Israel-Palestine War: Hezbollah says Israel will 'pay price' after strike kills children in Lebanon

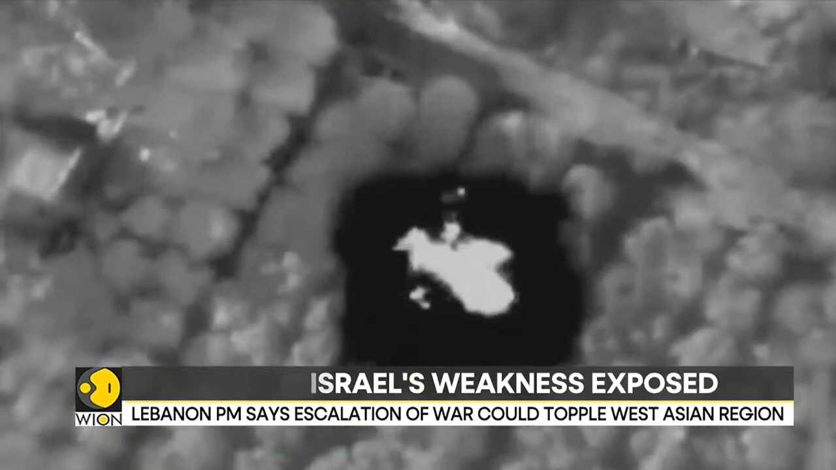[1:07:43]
The Israeli army has released footage of what it claims are strikes on the Hezbollah targets in Lebanon.